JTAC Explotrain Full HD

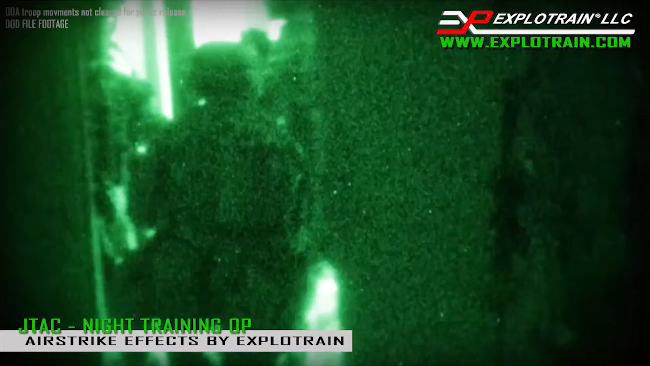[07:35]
Two dismounts with weapons moving north on Budweiser. Slow rate. Yeah, Roger.
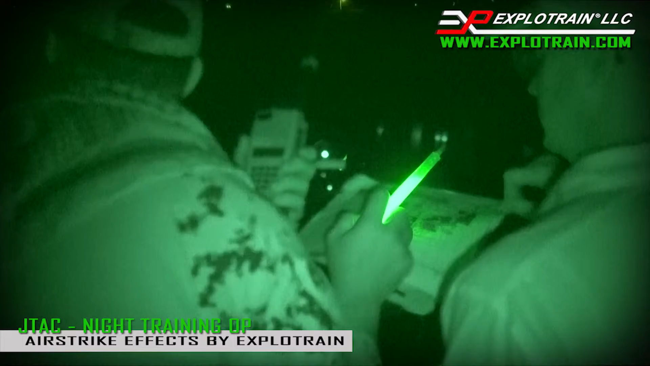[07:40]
Golf 12. Two individuals there. That is retarded. Get ready to fire target one.
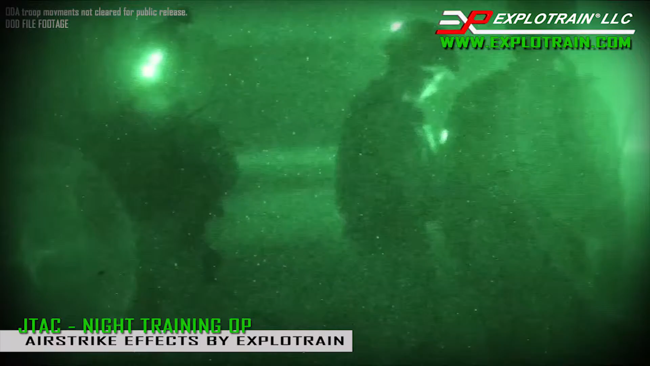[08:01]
I got a single vehicle white lights approaching the town. Like,
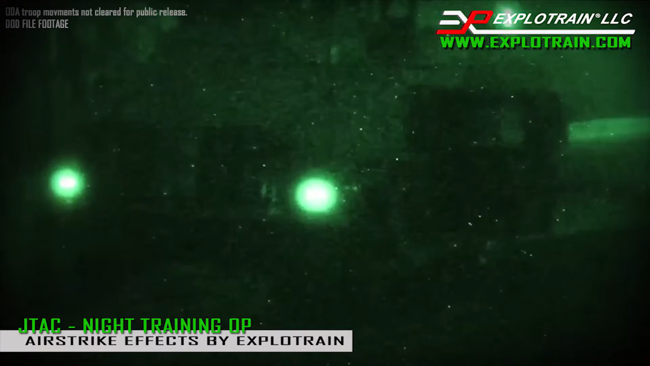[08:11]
they hit the dismount and the vehicle's still low.
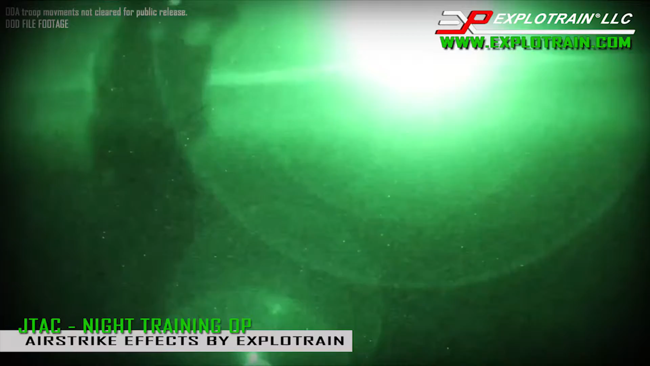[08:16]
Hey, see if we can do a re-attack on them. And open fire.